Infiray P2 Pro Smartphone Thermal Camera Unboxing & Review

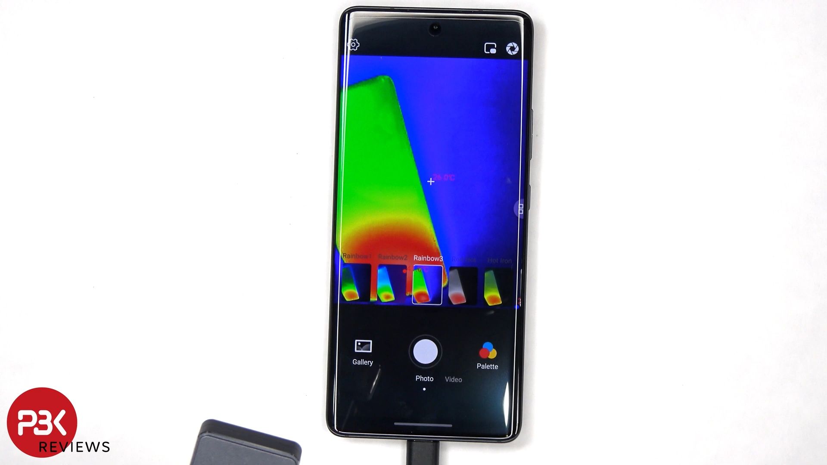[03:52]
We're currently on Rainbow 3. But there is Rainbow 1, Rainbow 2. There's Iron Red. White Hot. And a few other ones we can select from.
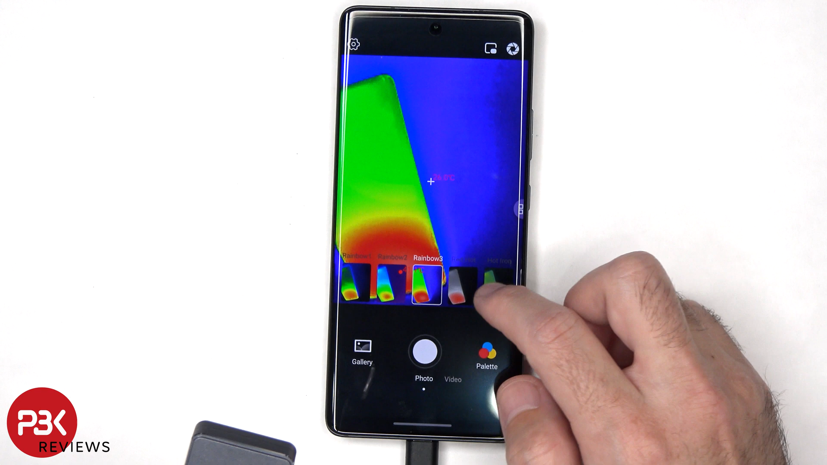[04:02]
You can take both pictures and video with the P2 Pro.
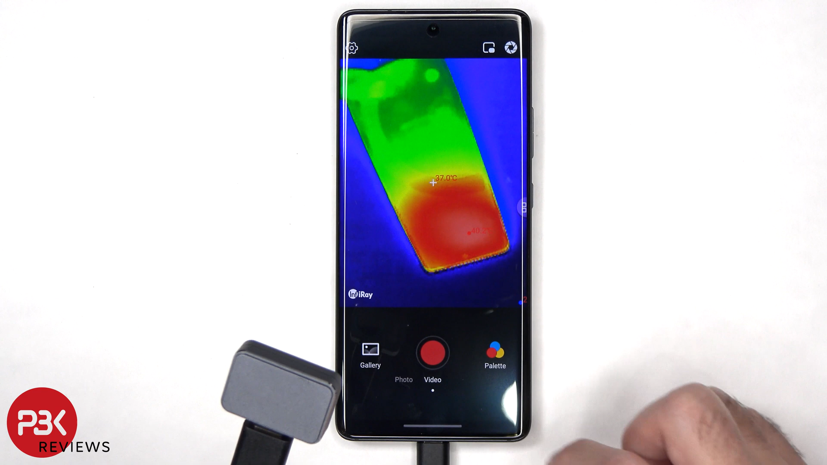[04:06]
Or use it just to find heat signatures.
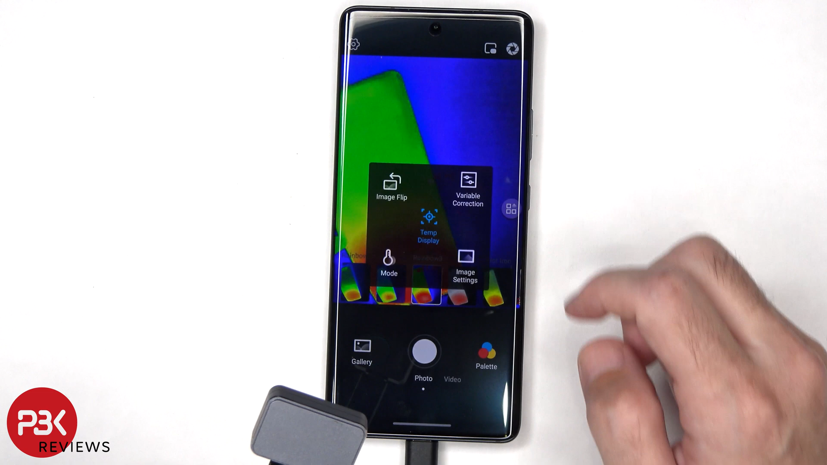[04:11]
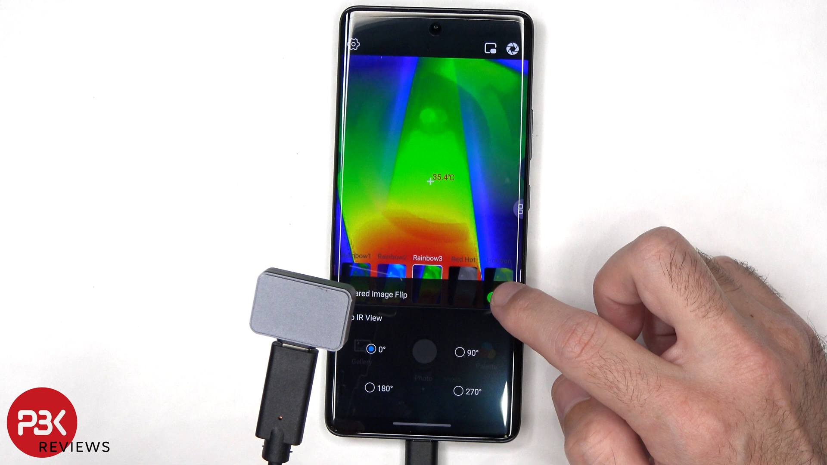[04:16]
You can also select to flip it between 90, 180 and 270 degrees.
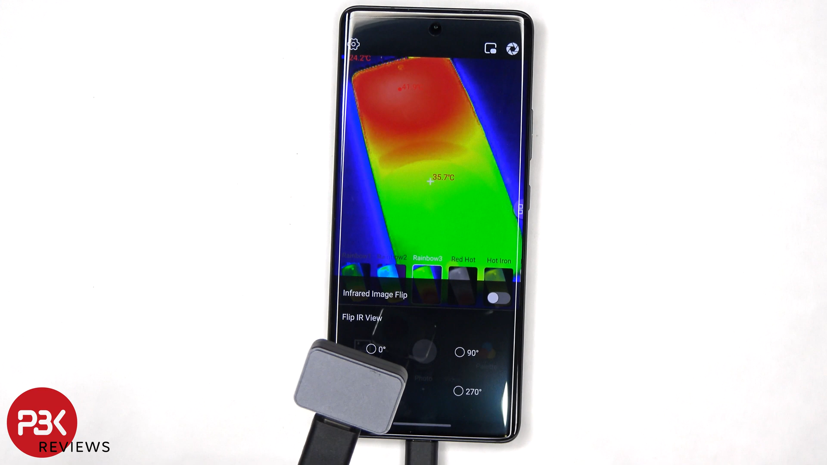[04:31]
On screen: spot 35.7°C
So it's really convenient in allowing you to customize the angles of the camera.
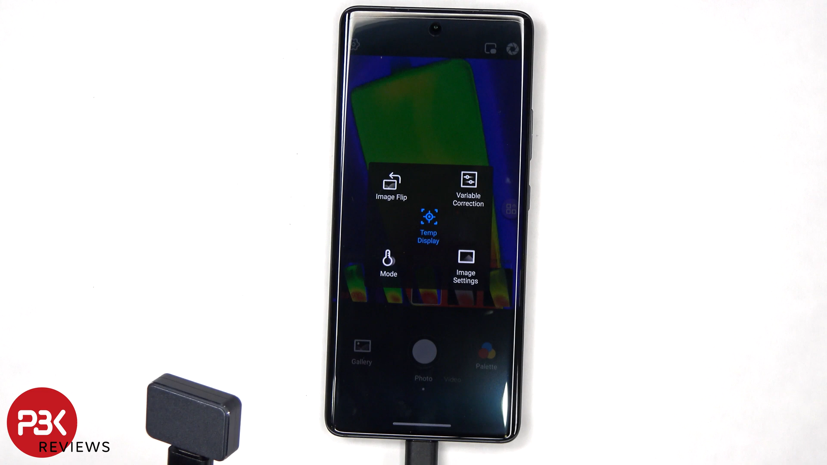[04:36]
There's also variable correction.
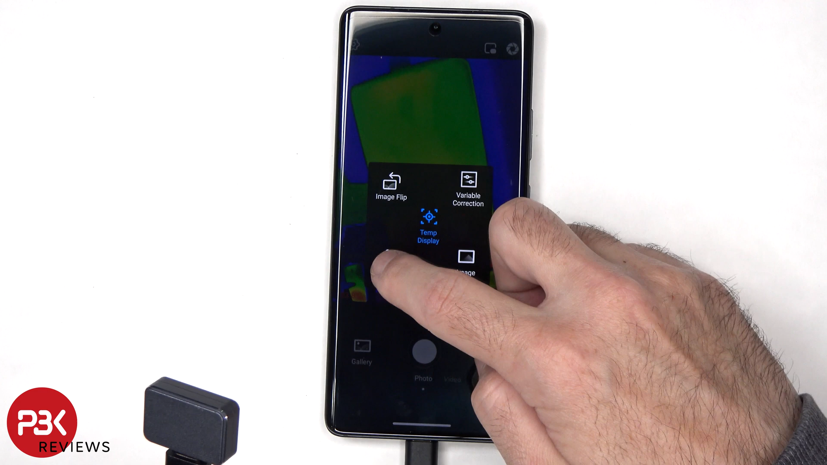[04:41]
And different modes we can select from between high image quality or a wider range.
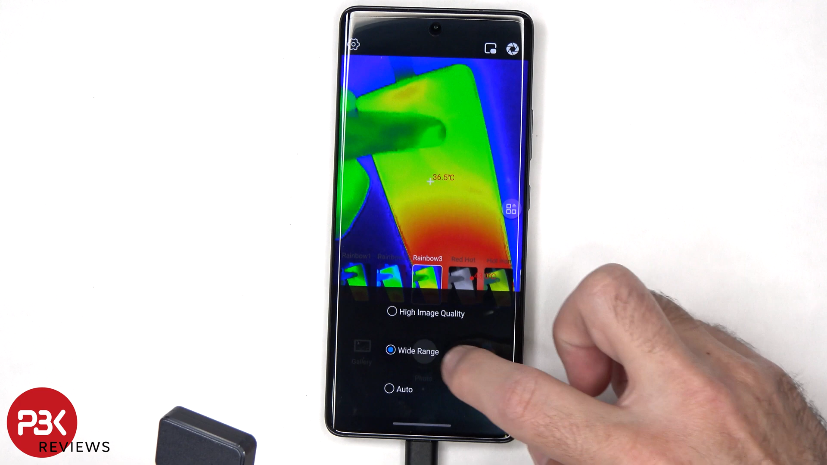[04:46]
On screen: spot 36.5°C
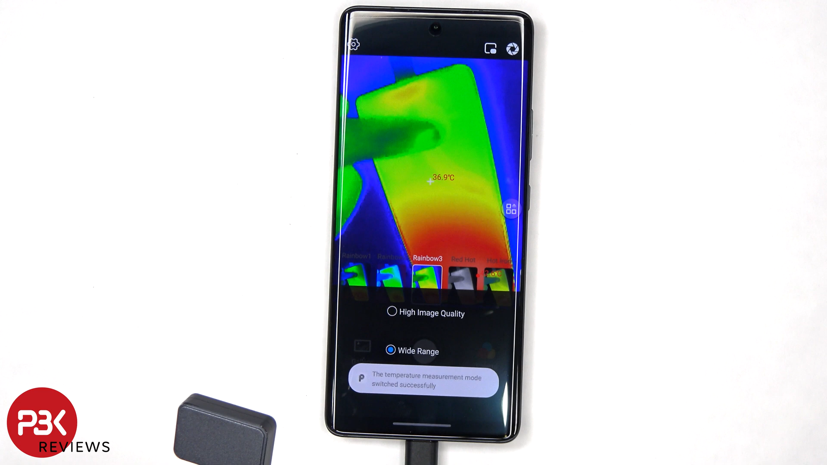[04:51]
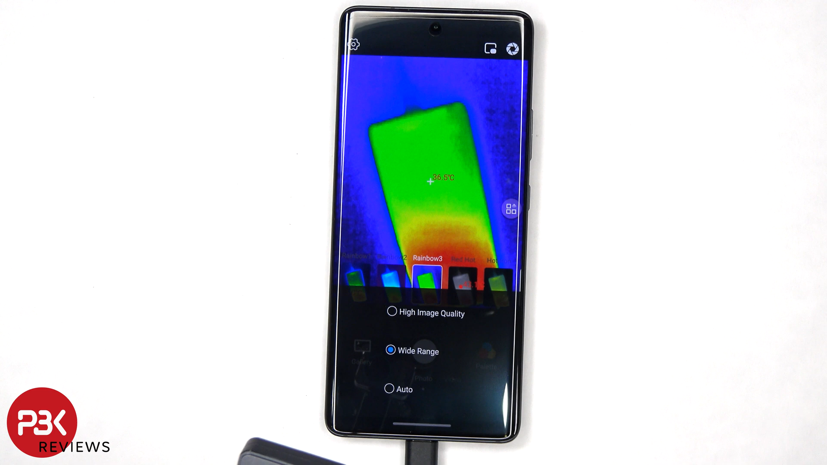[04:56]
The app also allows you to adjust the brightness or contrast.
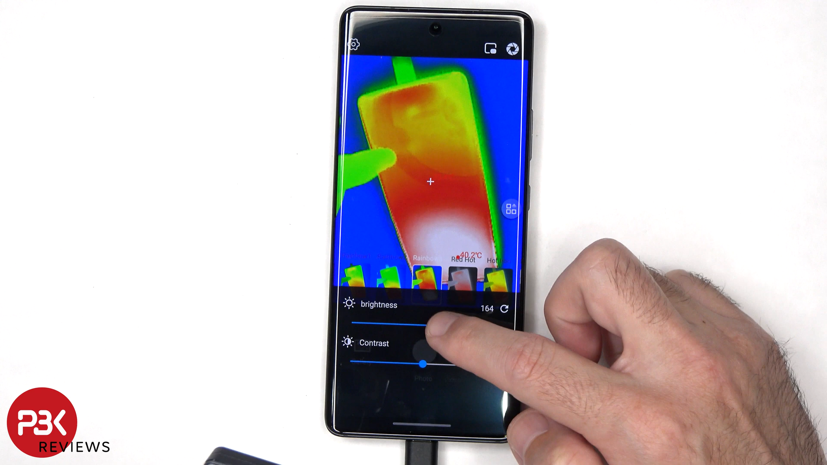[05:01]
In the settings we also have an option for professional thermometry, advanced image setting, temperature setting, and general.